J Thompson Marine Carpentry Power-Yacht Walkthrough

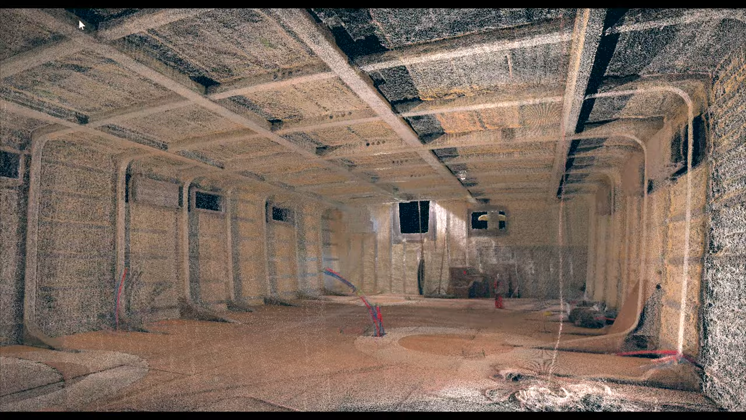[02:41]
We utilized the BLK to confirm as built,
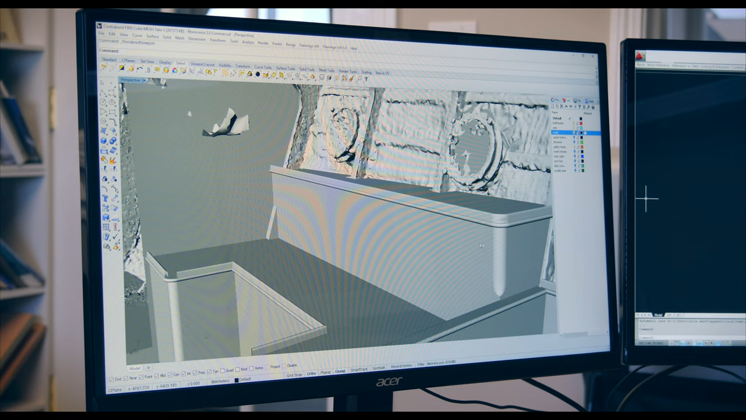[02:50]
he was able to confirm exactly where notches for bulkheads, notches outboard against frames, were to be before they got CNC'd.